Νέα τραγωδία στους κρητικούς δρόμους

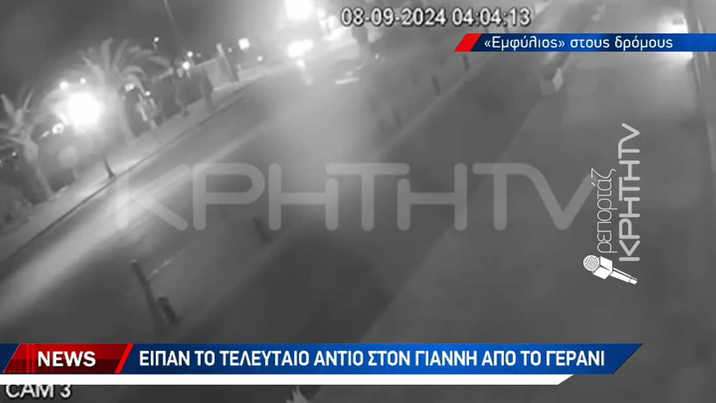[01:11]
Το βίντεο από το τροχαίο προκαλεί σοκ Με τη μηχανή που οδηγούσε ο άτυχος 39χρονος Επί της οδούς ο Φωκλή Βενιζέλου Να φαίνεται ξεκάθαρο ότι φεύγει από τον έλεγχο Και ανεβαίνει στο πεζοδρόμιο Με τραγικό αποτέλεσμα την πτώση Και το θανάσιμο τραυματισμό του